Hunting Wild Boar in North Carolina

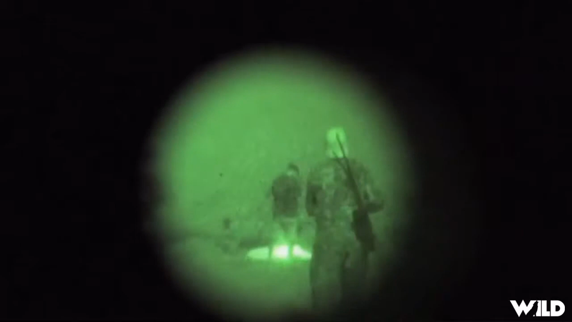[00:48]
That's what I'm talking about. That's a nice one right there. That's what I'm talking about right there.
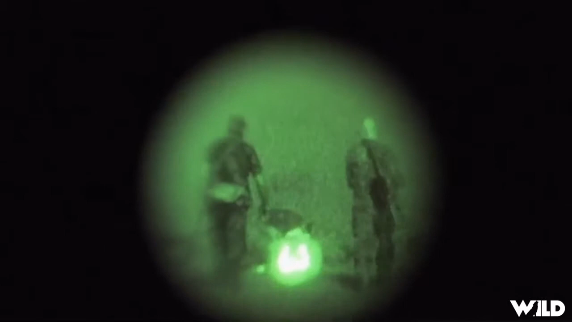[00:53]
That's what I'm talking about. Yes.
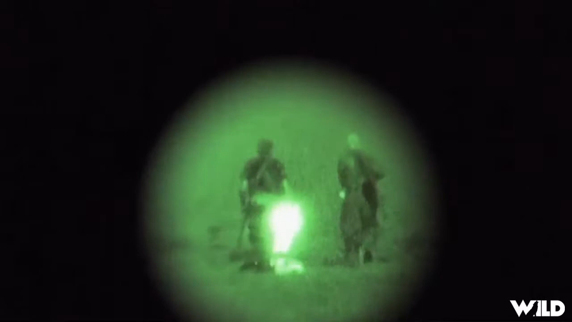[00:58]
That is so awesome. That's a boar hog. Well, look like a sow.